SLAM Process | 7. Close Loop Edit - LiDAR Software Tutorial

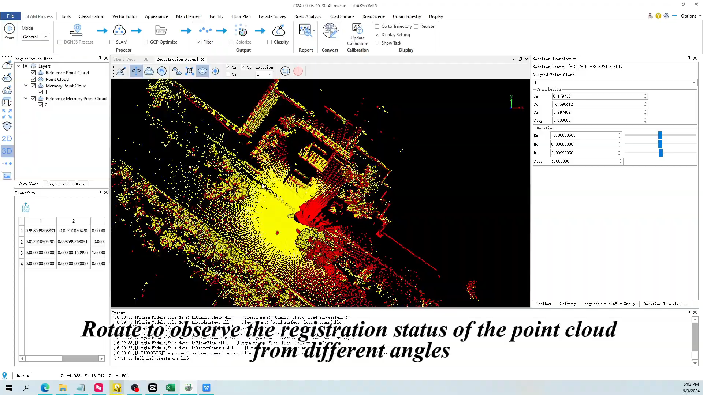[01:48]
Rotate to observe the registration status of the point cloud from different angles.
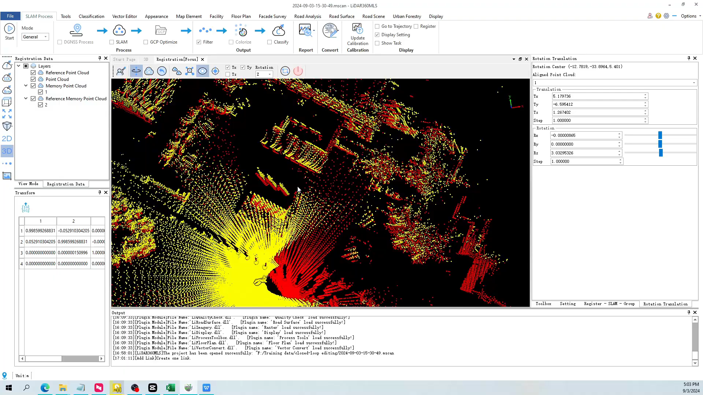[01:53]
You can see, there are still some points in the cloud that are not well registered.
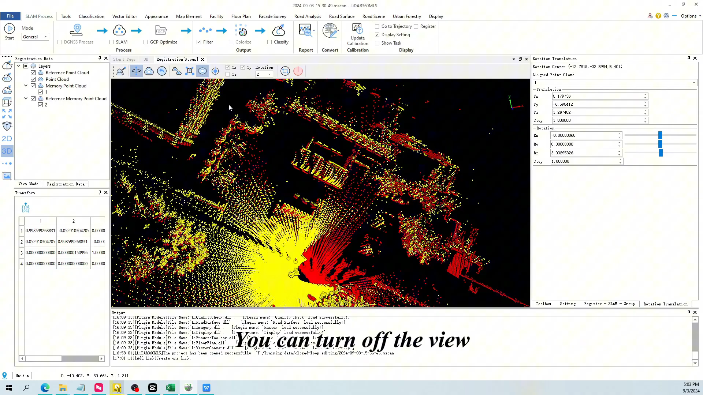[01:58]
You can turn off the view. Then fine tune the point cloud.
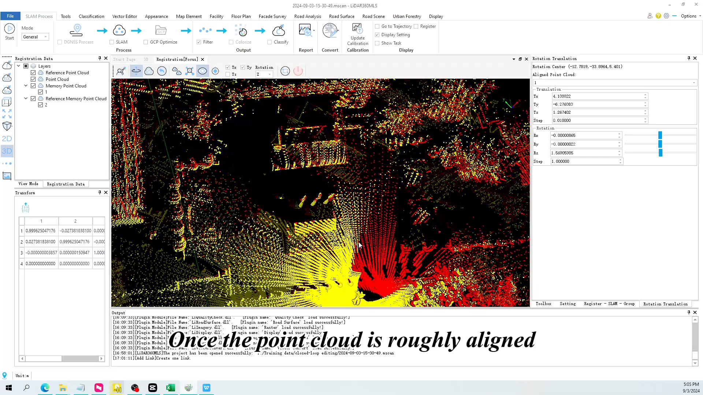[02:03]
Once the point cloud is roughly aligned. You can click the apply button. At the bottom of the list on the right.
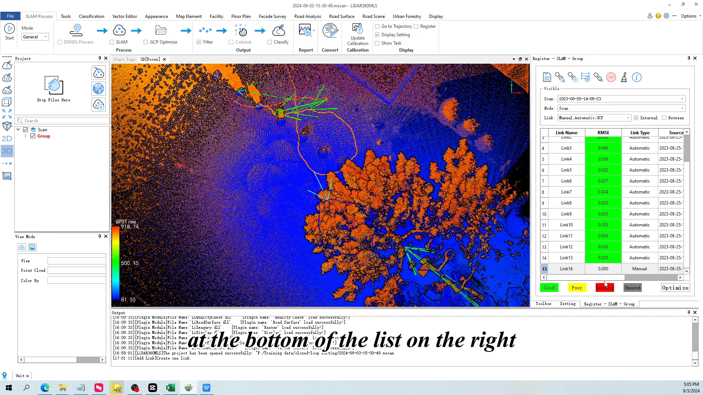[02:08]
You can see the link we just added and edited. Then click optimize.
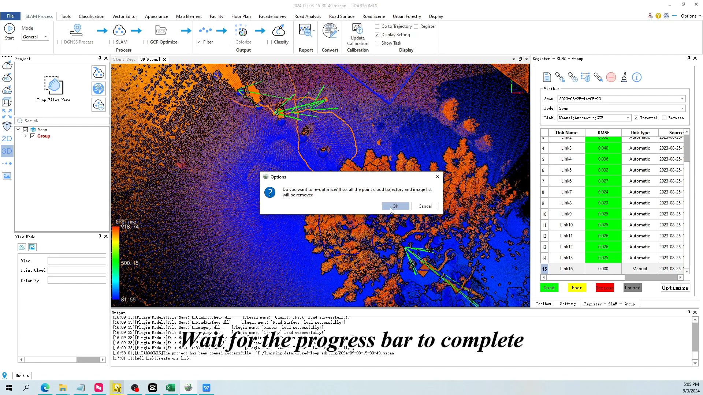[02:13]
Wait for the progress bar to complete. After the progress bar is complete.
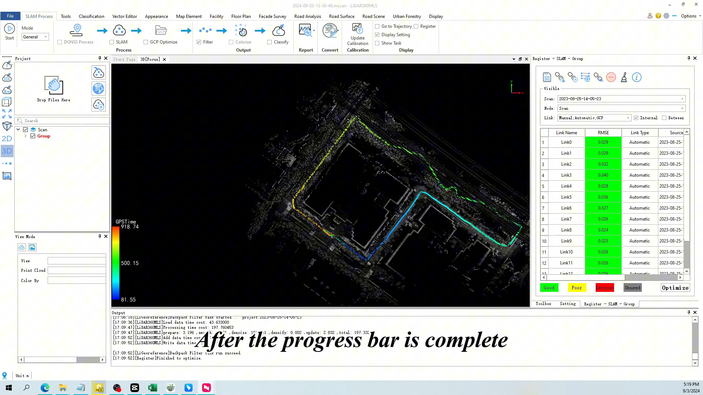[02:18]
You can check the previously layered areas. Is there still any mismatch phenomenon?
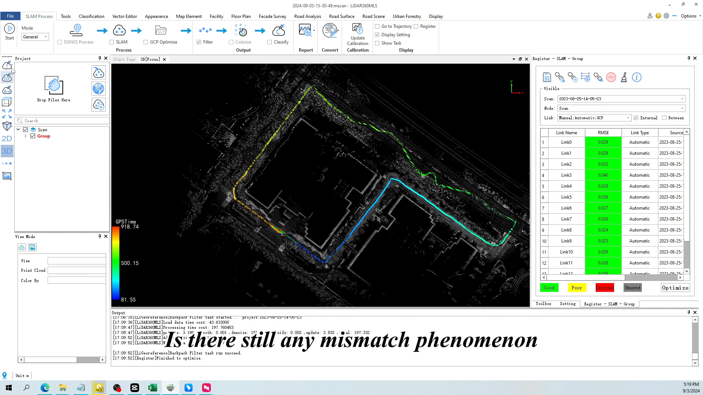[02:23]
Display the point cloud according to time. You can see that the mismatch phenomenon has been significantly improved.
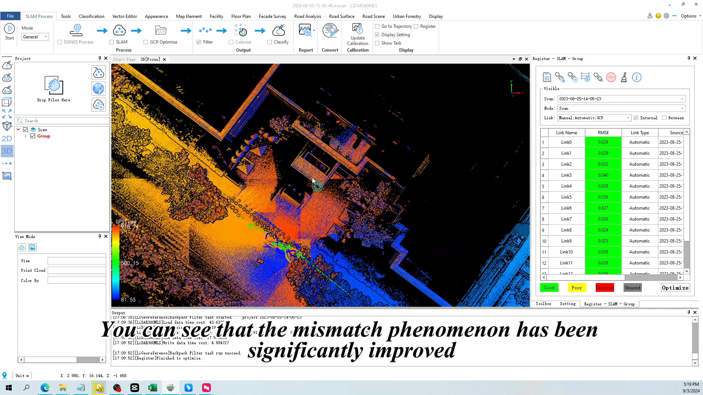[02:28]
If there are other places with mismatch in the data. You can repeat the above operations.